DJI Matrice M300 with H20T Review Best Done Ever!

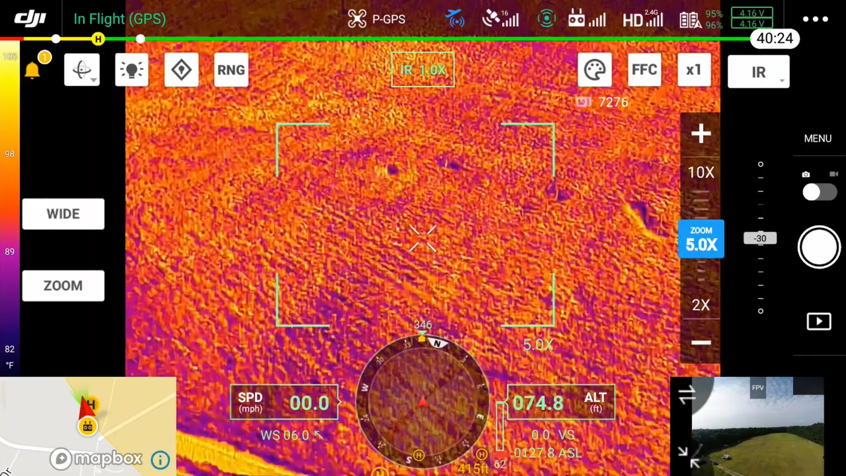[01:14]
we've already had and run into emergency once before with the tractor that flipped over and the guy was lucky he wasn't killed right in front of us and we had to swap off
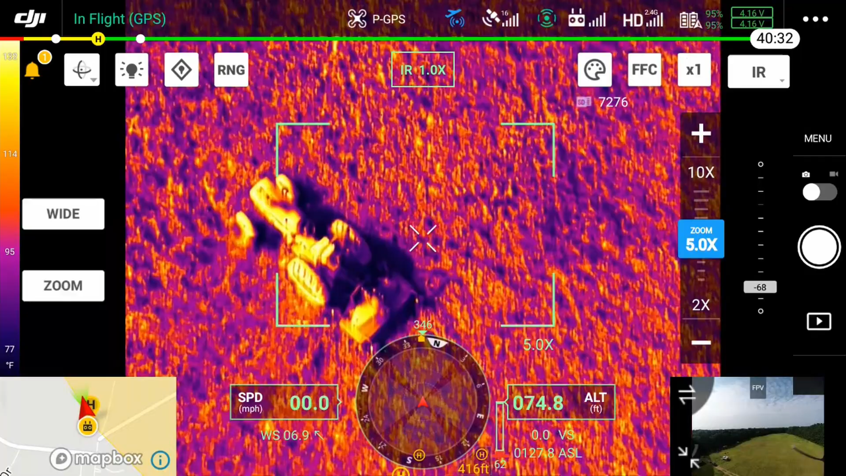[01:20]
and kind of take control like that so here you can see i'm just playing with the thermal camera i'm
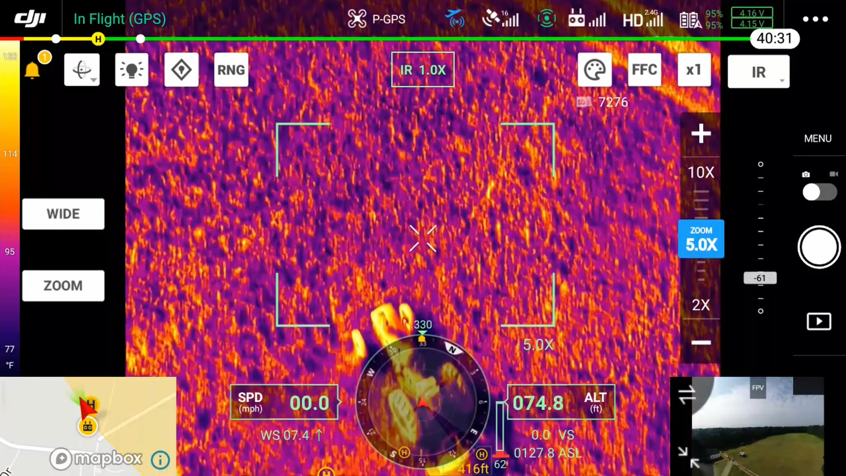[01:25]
looking at a tractor that he was using out in the field to uh mow the mow the grass so i
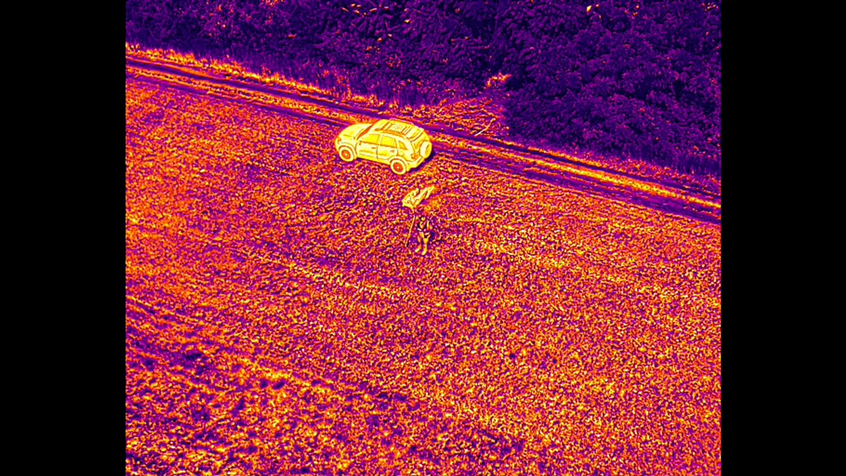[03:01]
it shows that it's 120 feet away so that's the distance here as you can see this is the thermal on the h20t it's a 640 pixel thermal and at that distance
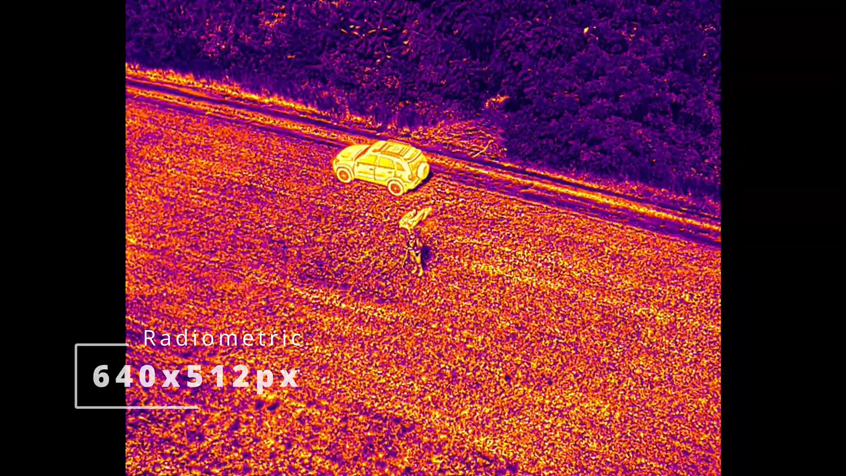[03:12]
it's still very easy to see a person and i'm switching back between the actual feed on the camera
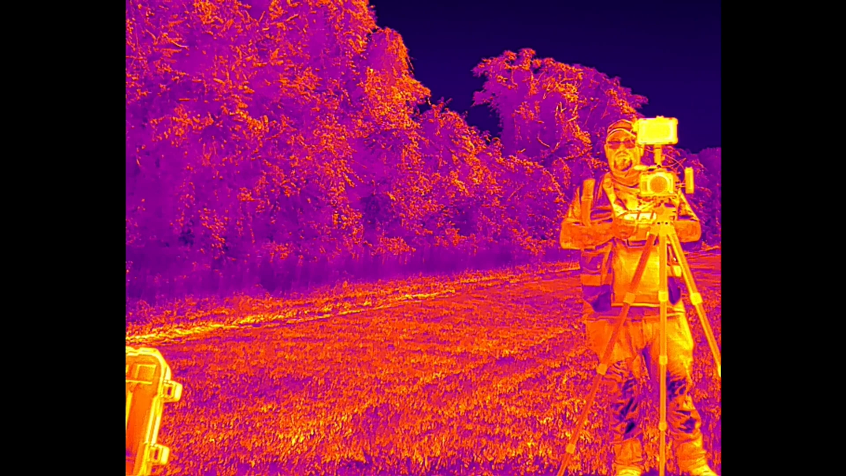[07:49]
get your little closer so you can see get a little better view of it anyways nice it
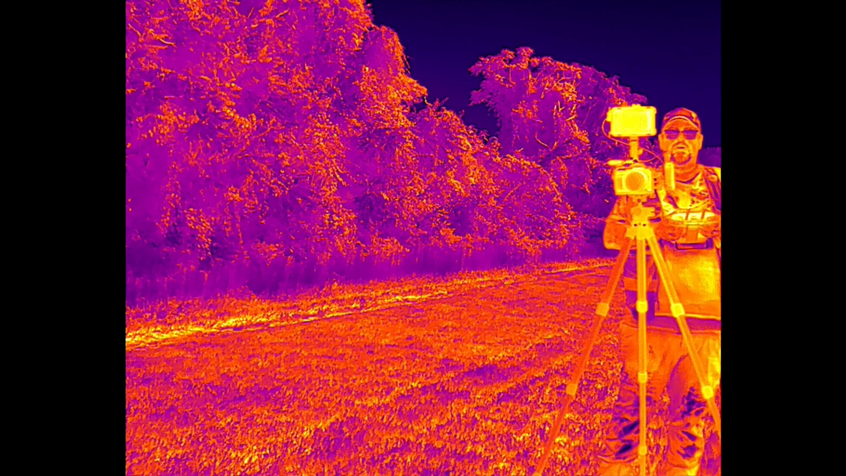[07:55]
won't let me go any closer because the uh the detection obstacle avoidance